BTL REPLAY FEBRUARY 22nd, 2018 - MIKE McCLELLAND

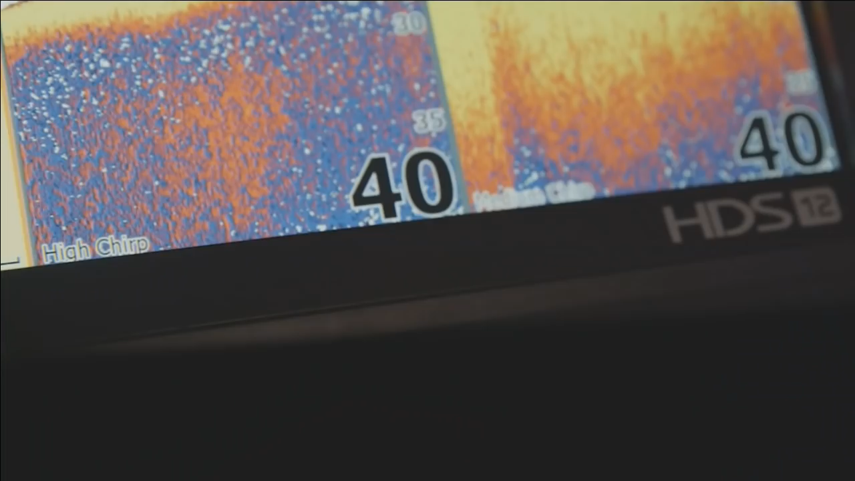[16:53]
See Structure Scan 3D, new dual chirp sonar,
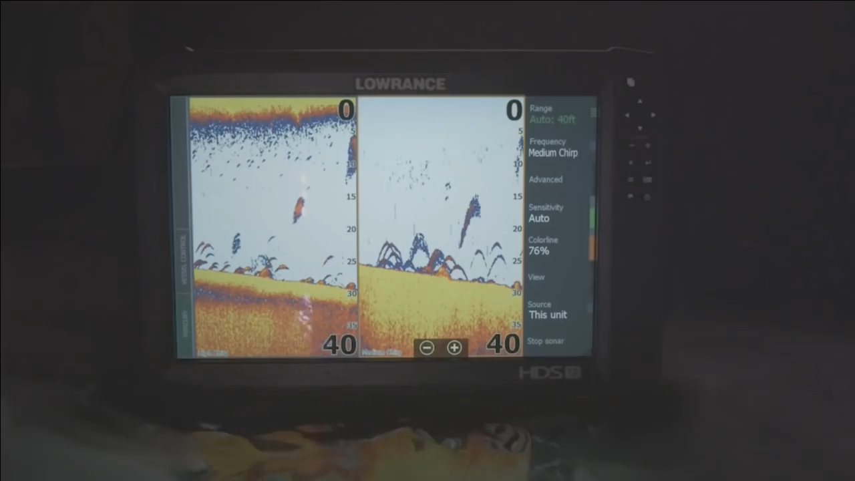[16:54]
new live network sonar, and more mapping options,
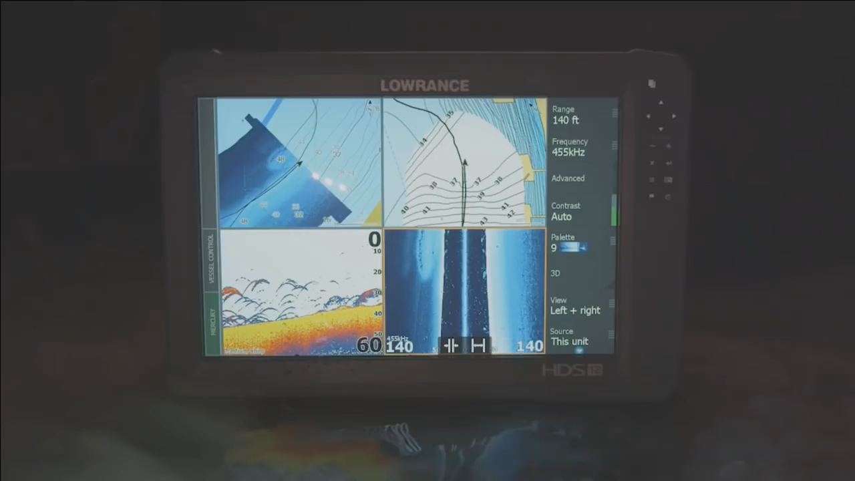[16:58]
all at the same time and faster than ever before.